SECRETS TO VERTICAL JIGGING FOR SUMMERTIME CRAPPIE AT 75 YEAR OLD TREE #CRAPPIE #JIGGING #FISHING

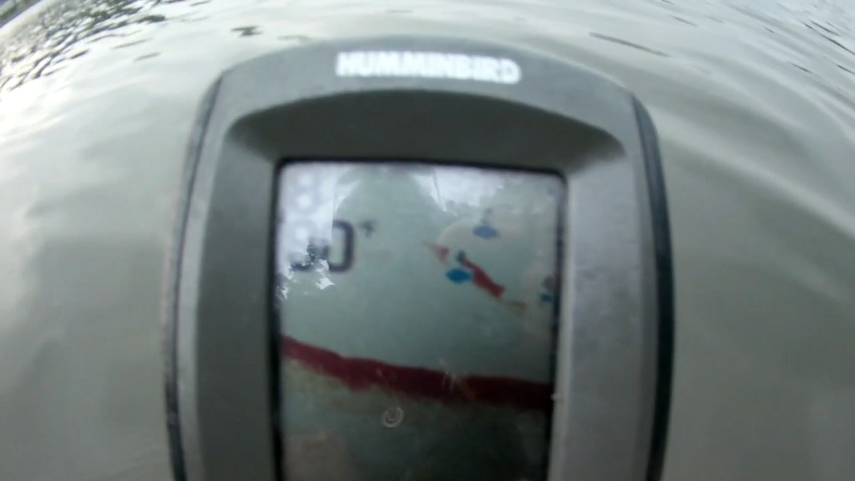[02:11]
blue dot in there signifies those are crappie they're sitting in there unequivocally don't don't second guess yourself i'm gonna let you guys see it
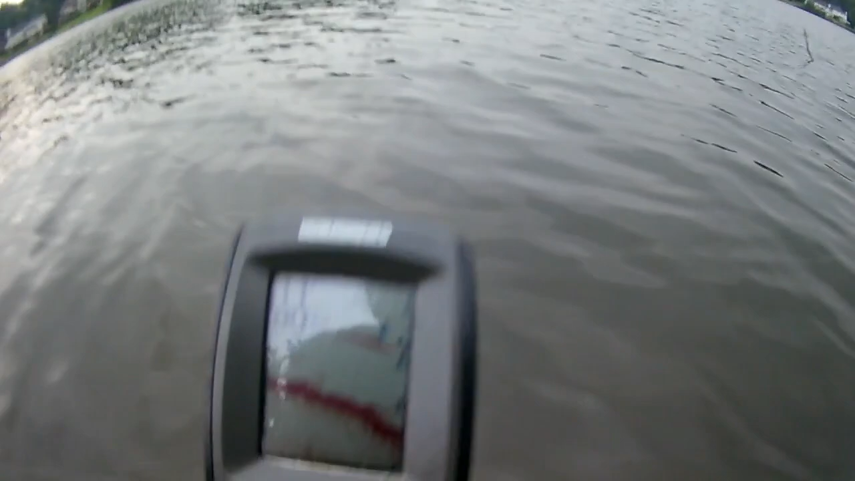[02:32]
look at that look how it's holding crappie in there water temperature is 80 degrees it's dropped look at those crappie in there look at them those are big boys too okay they may not be active
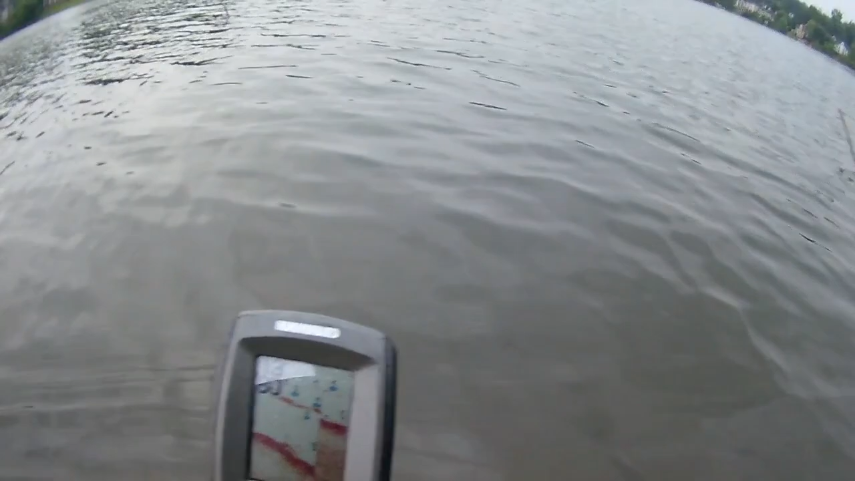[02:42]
okay it may be just the small ones are active you see how far let me show you how far we are we're out now look at that you see how far we are here look at that look at all these crappie down there some down on the bottom may be catfish they may be big carp but right there suspended those are crappy
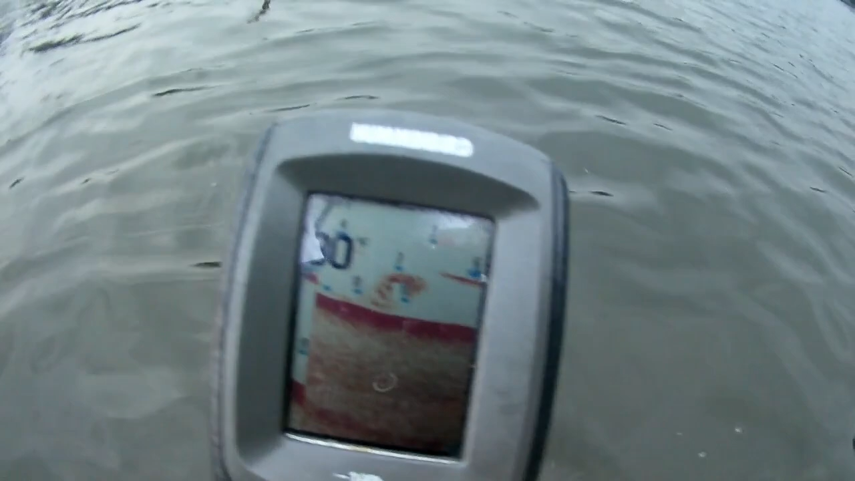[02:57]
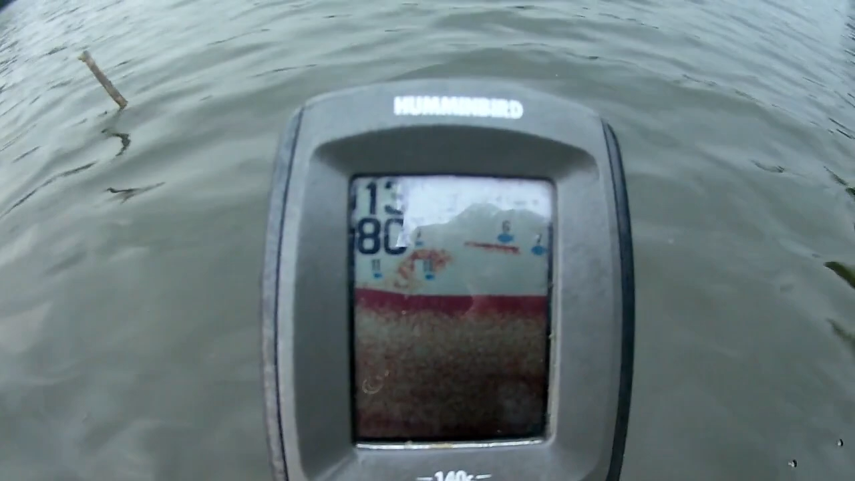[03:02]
okay you guys see that i'm in 13 feet of water but look what the magic the common denominator is the number six foot seven foot you see that seven feet you have to figure out what your magic
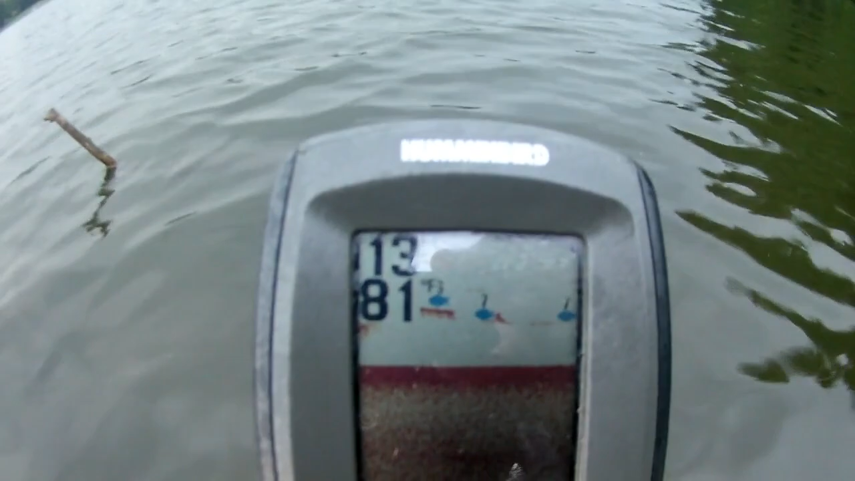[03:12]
number is on your body of water let me show it to you let me give you a good eye level okay look at that that's what we're looking for now watch this i'm gonna pass right over these branches right
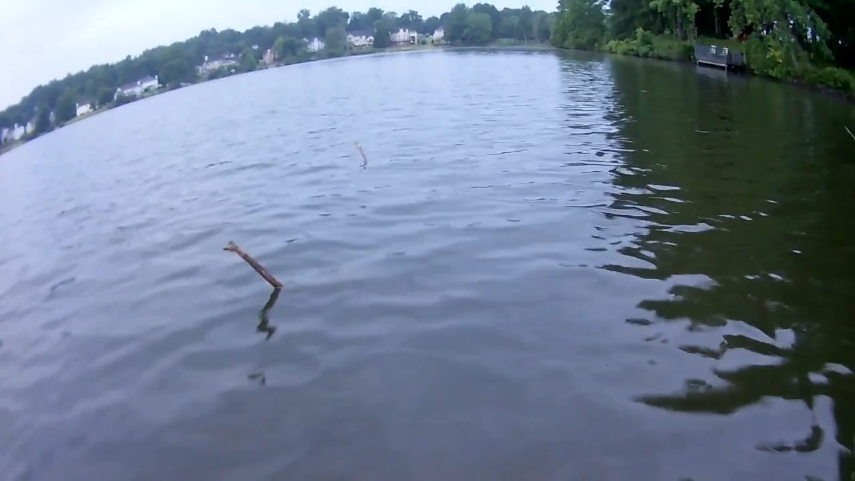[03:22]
here i want you guys to get a good look at it because we're going to be fishing this with that 1.5 inch tube okay look at that seven feet four feet
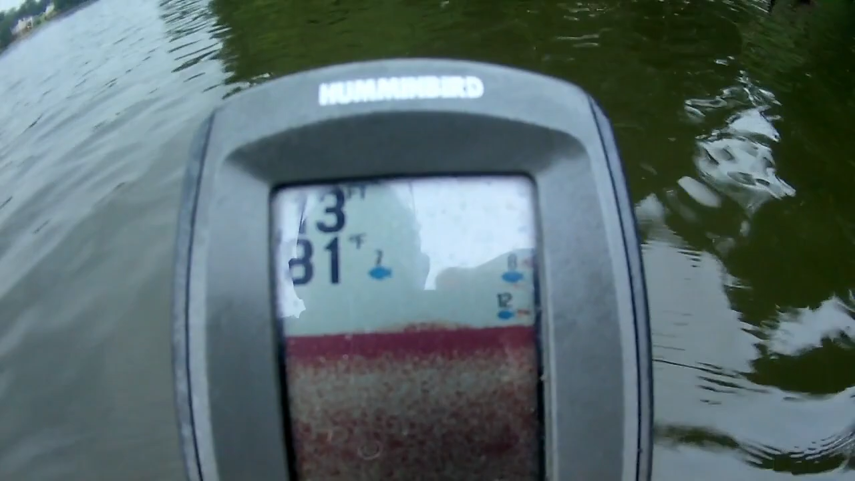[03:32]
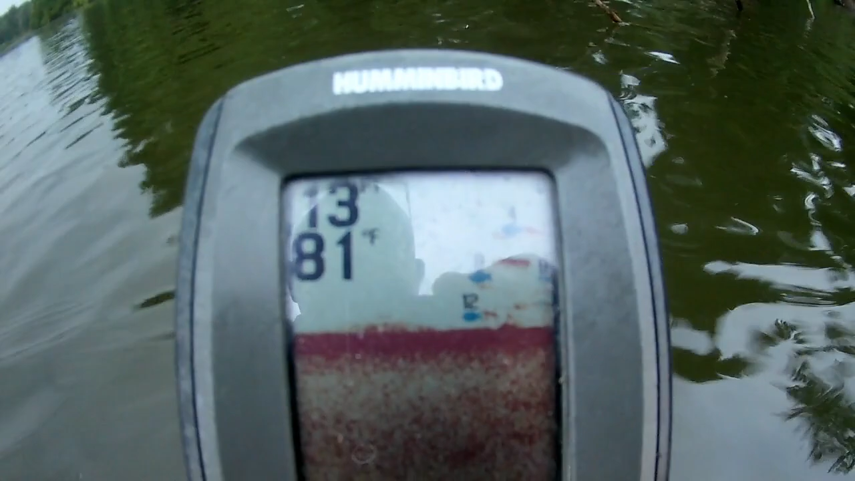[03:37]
On screen: water 81°F
look at that nine feet look how close we are to the branches you see that look how close we are
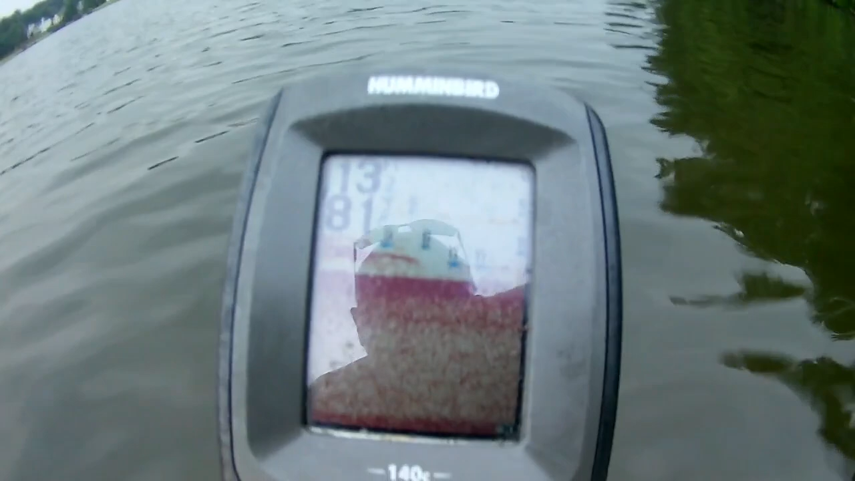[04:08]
i gotta lower my voice because i get excited all we're going to do is just with our yank stick with our ten foot yank sticks we're just going to pull out six and a half feet of line with that
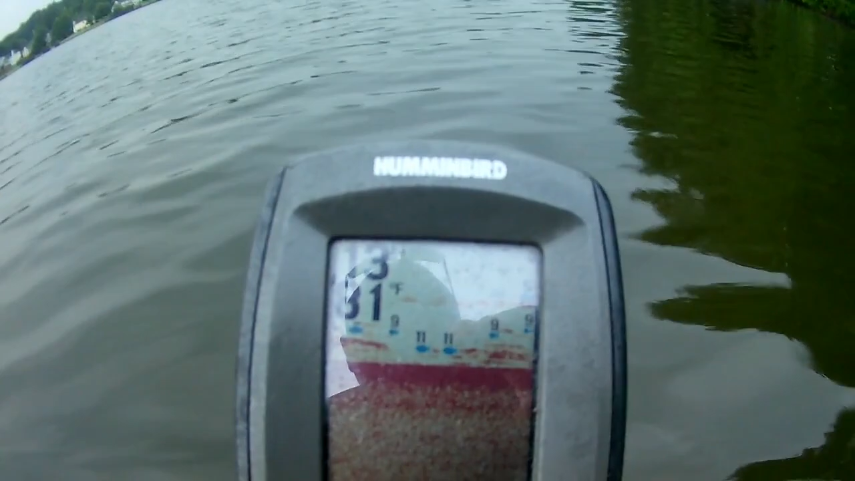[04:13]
pink white and chartreuse tube look at that five feet six feet
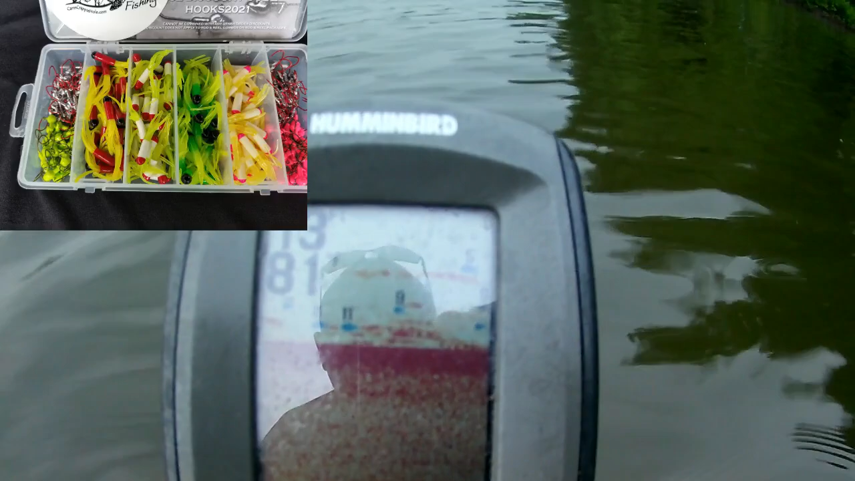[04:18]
nine feet they're all look they're stunning right down there it's our job to pull them out